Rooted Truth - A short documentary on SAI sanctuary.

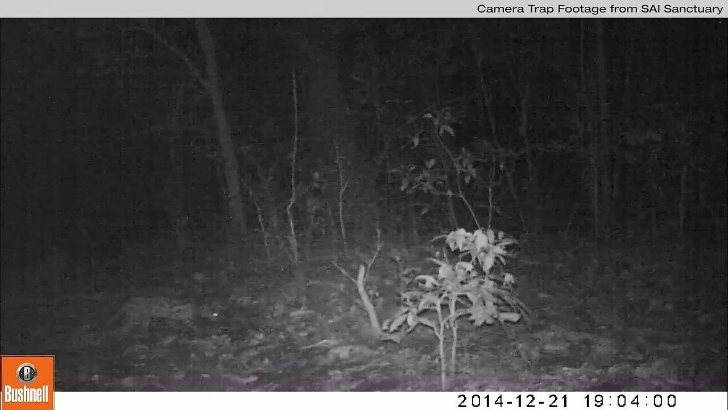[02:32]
We've also seen, for example, leopard cat. And so they come here because they are safe and they know they've got plenty of water.